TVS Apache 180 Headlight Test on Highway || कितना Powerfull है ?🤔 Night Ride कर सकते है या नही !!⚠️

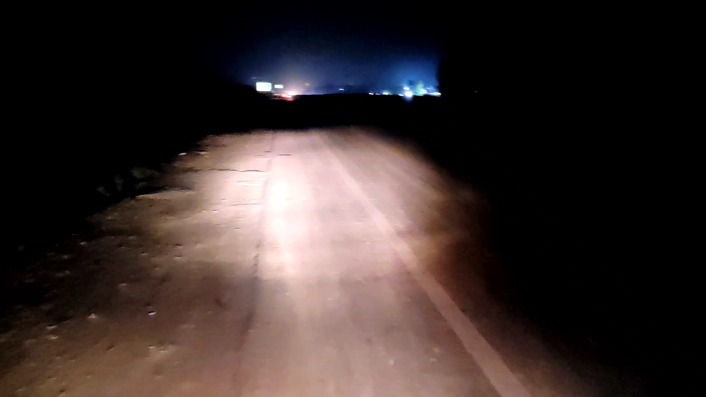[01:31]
हो यह बीच-पीच में यहां पर और भी गाड़ यह वगर आ रही है तो उनकी हेड़ लाइट से भी थोड़ा सा कंपरेजन कर लेना जैसा कि भी यह बस जा रही है तो
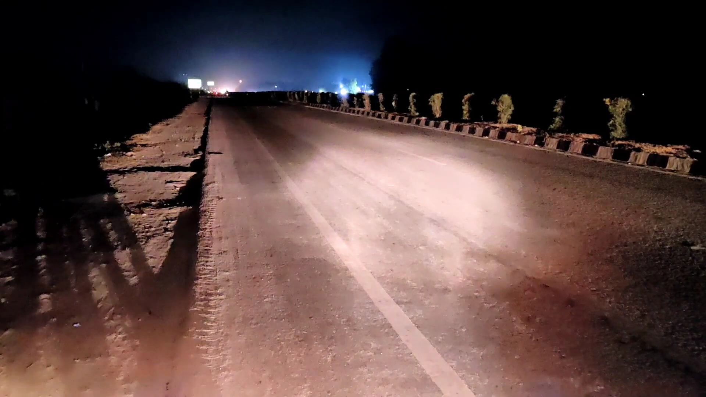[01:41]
दे� अच्छे से काम कर रहा है एक बार थोड़ा सा प्लेस को मैंने ओप कर दिया और अच्छे से समझी में आएगा आपको तो यह आप देख सकते हो भाई यह पर यहां पर इसका लोग काम कर रहा है इंडिकेटर मैंने दे रहा था कि उड़ा के नहीं चला जाए तो यह लाइट
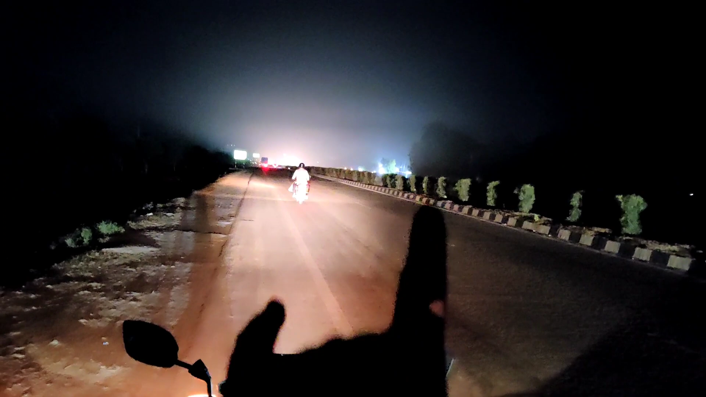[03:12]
छोटी वाली बाइक की लाइट तो इसके अंदर गाइब हो ग